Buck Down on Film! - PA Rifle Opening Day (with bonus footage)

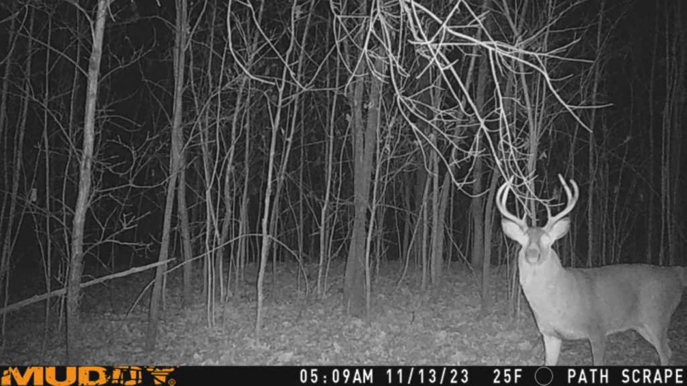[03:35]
After we recovered my dad's deer we determined that we had actually got this deer on trail camera earlier in the year.